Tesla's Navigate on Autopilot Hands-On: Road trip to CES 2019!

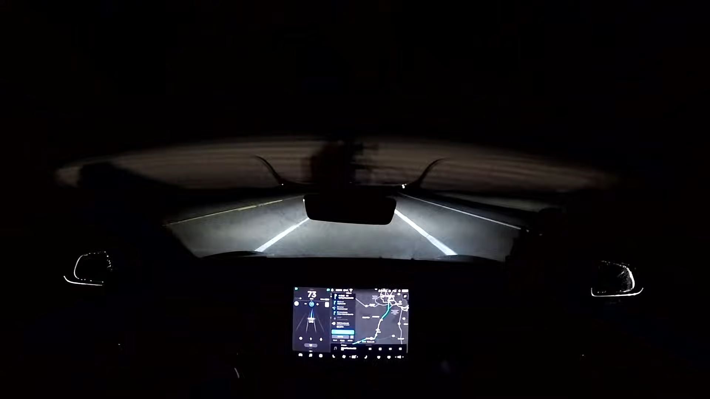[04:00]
But during a rainstorm as I entered Nevada, Navigate on Autopilot actually works way better than I expected it to.
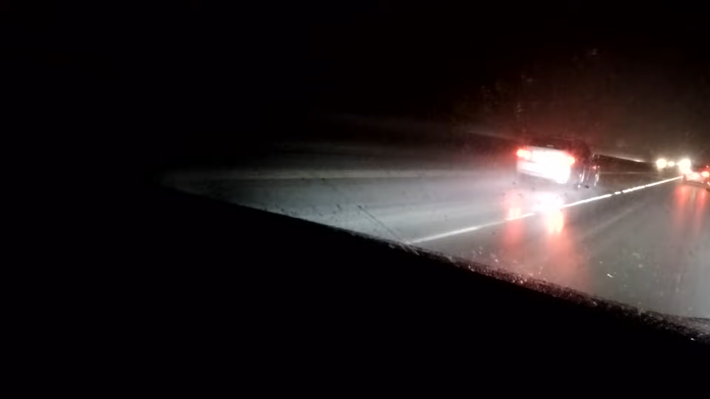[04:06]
And it wasn't until Poseidon unleashed the full power of a torrential downpour that it turned off and just went to autopilot.